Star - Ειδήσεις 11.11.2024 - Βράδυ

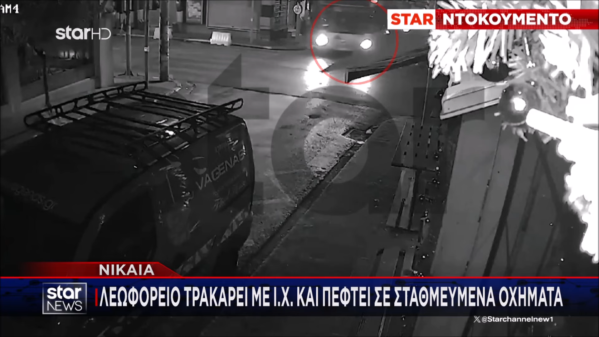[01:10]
Μόλις έχει βγει από το άμαξο στάσιο κίνητα επί της οδού Ταρσού και λίγα λεπτά αργότερα συγκρούεται με διερχόμενο γιοταχή.